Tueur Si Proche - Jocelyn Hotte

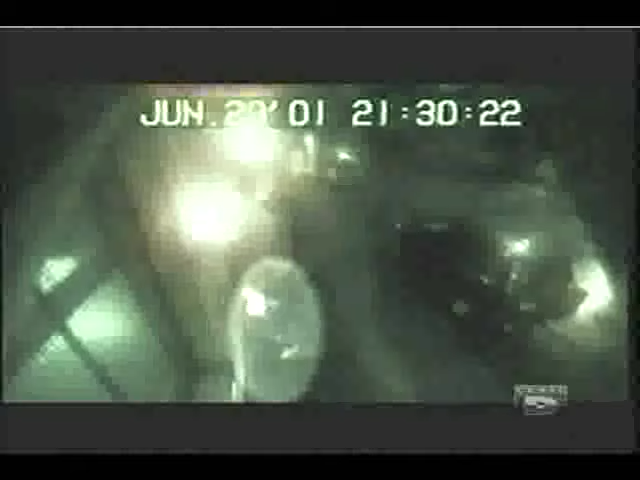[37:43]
Il empoche deux chargeurs qui contiennent de 7 à 8 balles chacun. Il salue un collègue au passage, comme si de rien n'était. Je pense que c'est mélangé, c'est confus.